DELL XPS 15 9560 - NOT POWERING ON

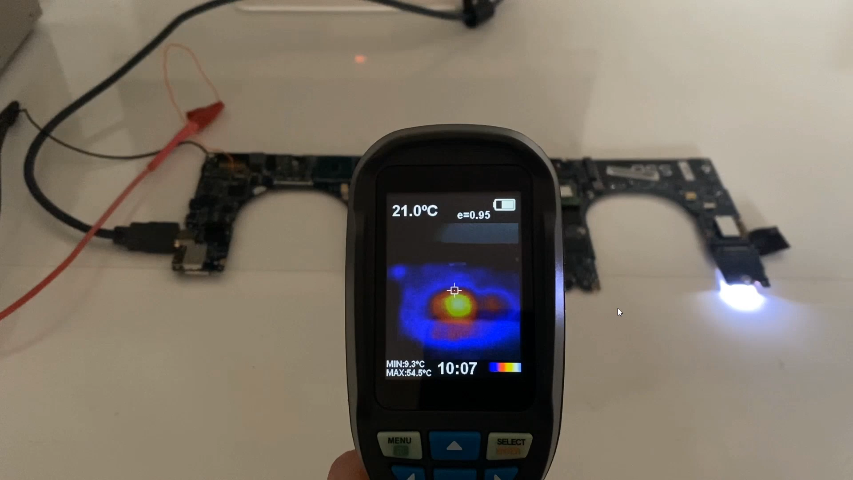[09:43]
On screen: spot 21.0°C, min 9.3°C
So, I thought maybe the best thing to do at this point was to take out my thermal camera. So, when I switched it on for that period of 10 to 15 seconds,
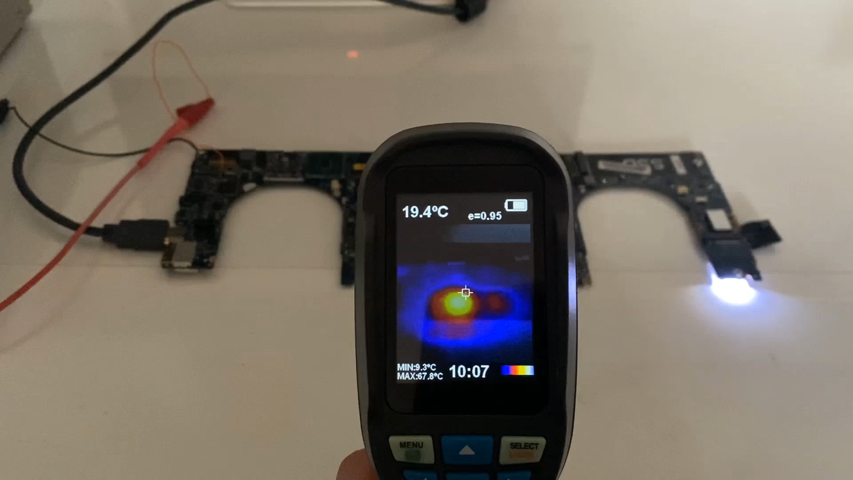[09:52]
On screen: spot 19.4°C, max 67.8°C, min 9.3°C
when it stays powered on and the light stays on, the only component that heats up is that large component in the center right there, which I think is the GPU.
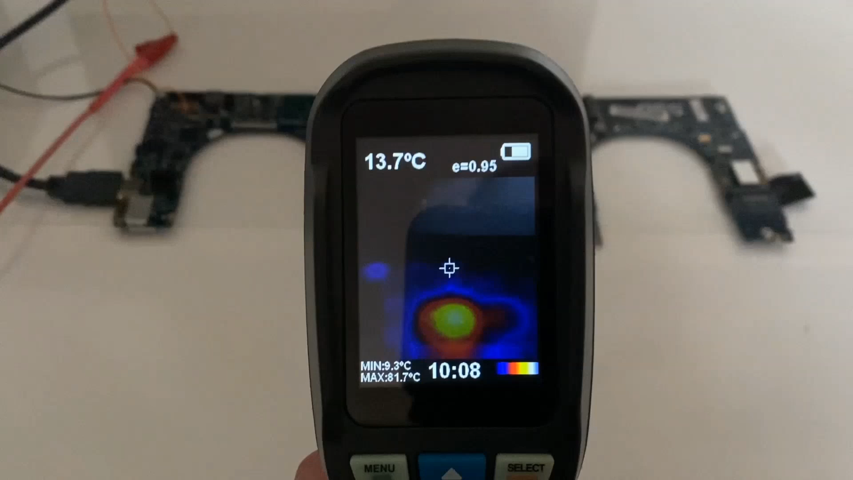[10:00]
On screen: spot 13.7°C, max 81.7°C, min 9.3°C
So, that's obviously not good news that that's heating up. I sweeped across the board just to confirm that there was no other components that were heating up.
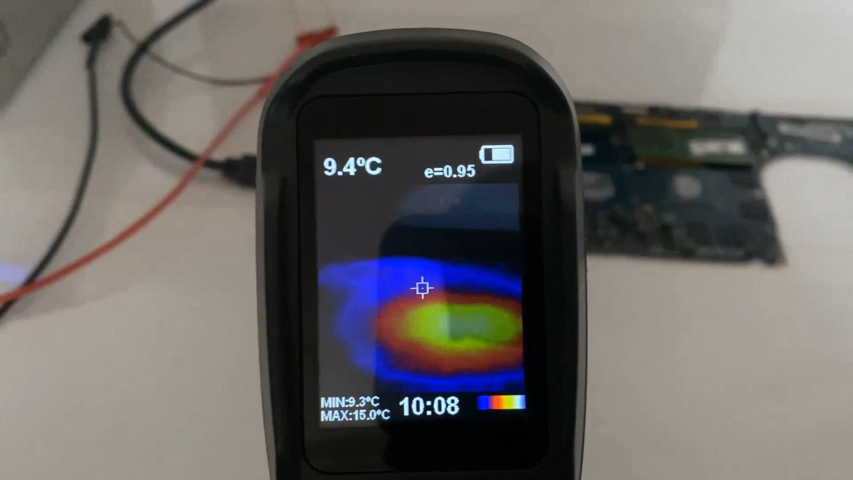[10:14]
On screen: spot 9.4°C, max 15.0°C, min 9.3°C
And as you can see from my thermal camera, really the only component that's heating up is that GPU.